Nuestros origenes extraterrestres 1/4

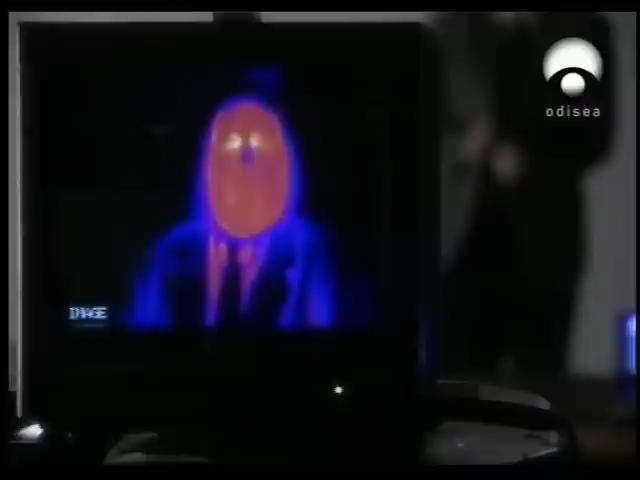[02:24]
pero la llena es más caliente, como puede apreciarse.
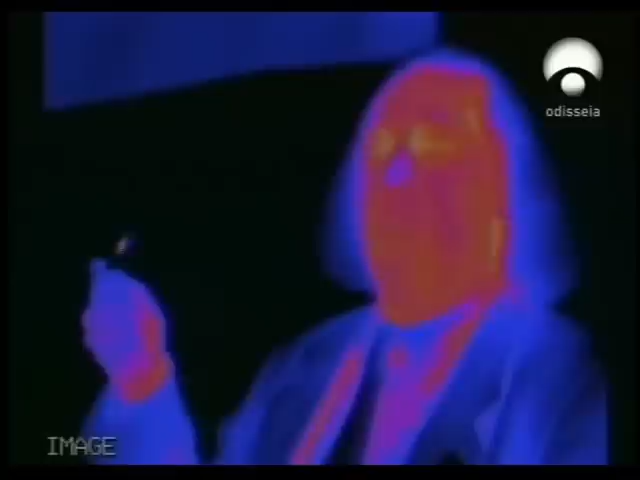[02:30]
Por eso, la radiación infrarroja mide el calor de los objetos celestiales.
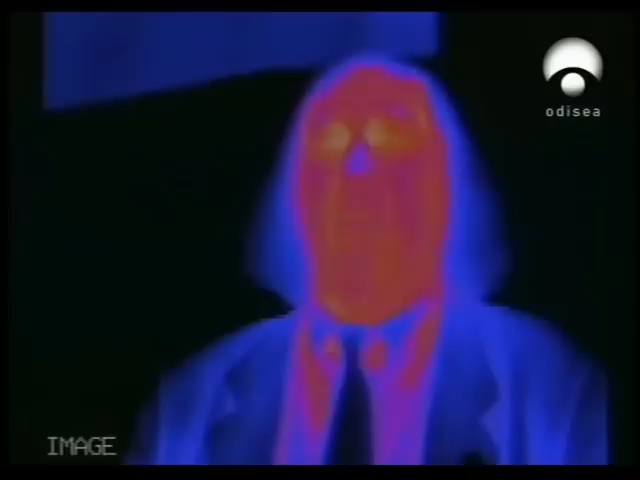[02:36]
El segundo aspecto de la astronomía infrarroja es que permite determinar las moléculas características que se encuentran tanto en el espacio como en nuestros cuerpos.